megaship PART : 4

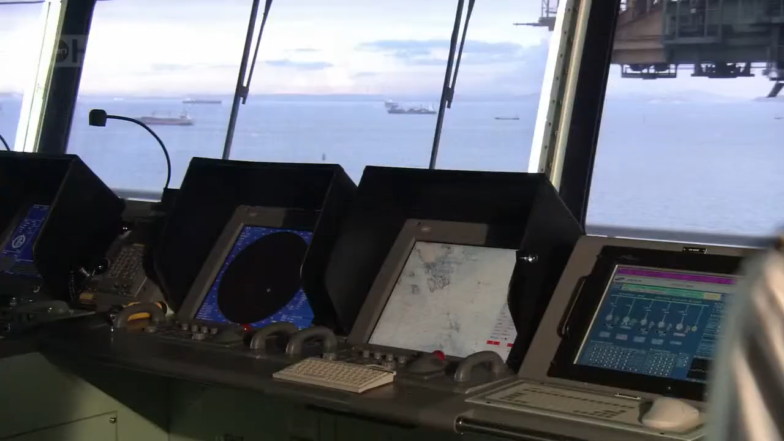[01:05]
course and see any oncoming traffic all in real time well the beauty
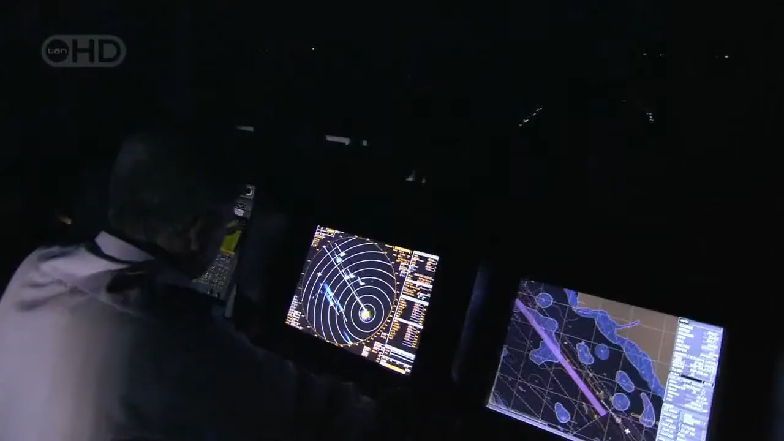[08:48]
official figures show there can be three pirate attacks every two weeks in these waters
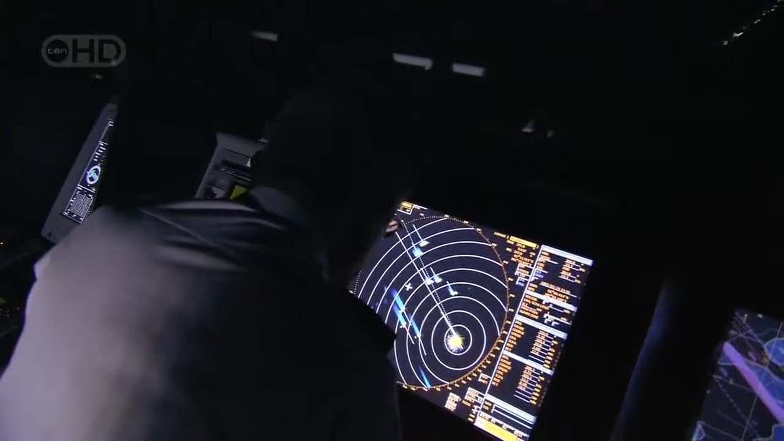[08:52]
said mate i've got two targets here and these guys that come aboard if they can get them they're ruthless they'll kill for the us dollar modern
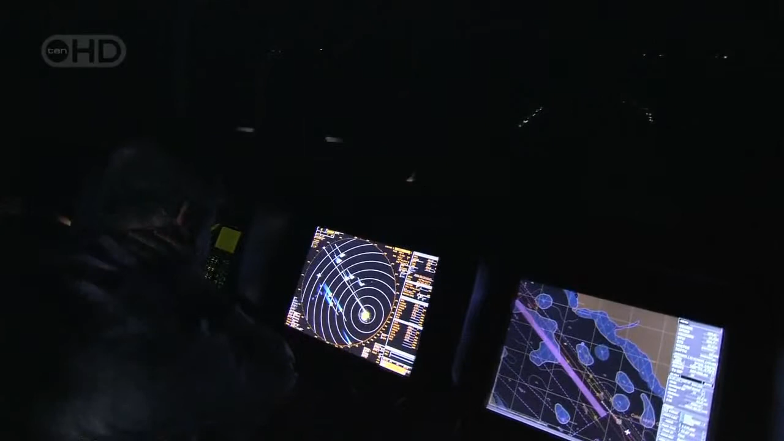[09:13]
and travel in high powered speed boats three miles we're a soft target we're easy on the arm we're just easy they know